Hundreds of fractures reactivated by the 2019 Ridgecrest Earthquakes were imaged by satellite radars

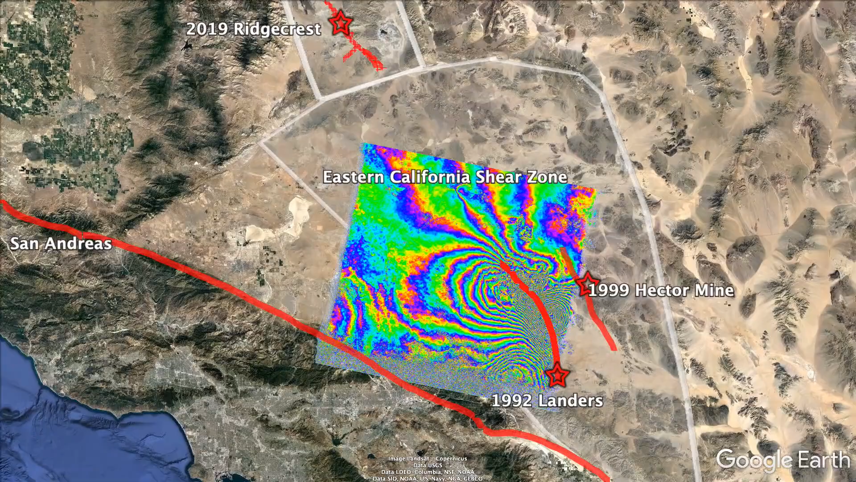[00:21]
The 1992 Landers earthquake was the first earthquake imaged by the emerging technique of repeat-pass radar interferometry, pioneered by the European Space Agency and the ERS-1 spacecraft.
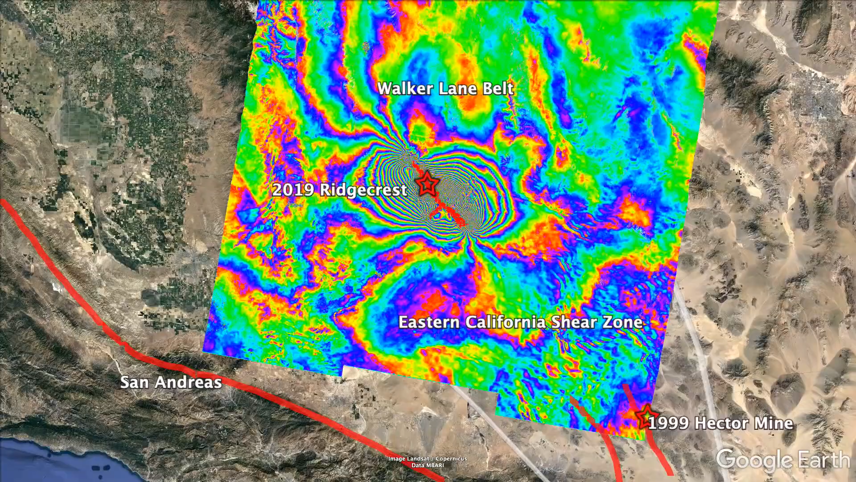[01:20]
were extremely well imaged by multiple passes and two-look directions of the twin Sentinel-1 satellites.
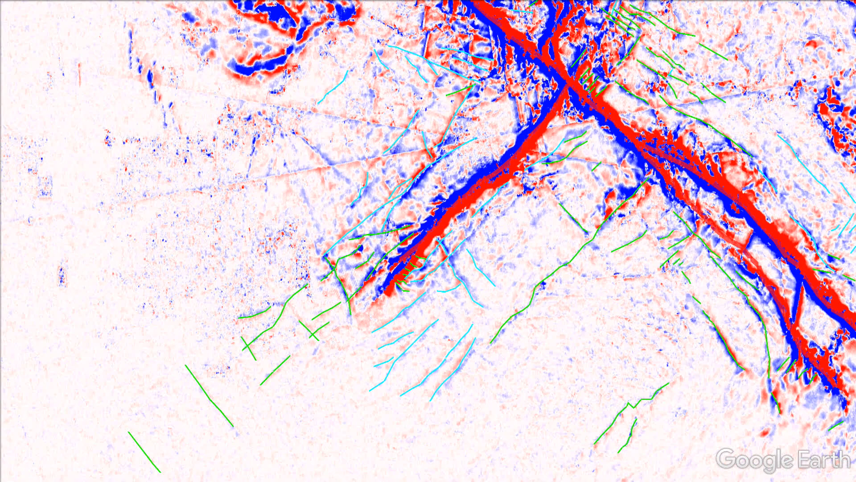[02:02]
Further analysis of these retrograde fractures showed that they did not actually slip in the wrong direction,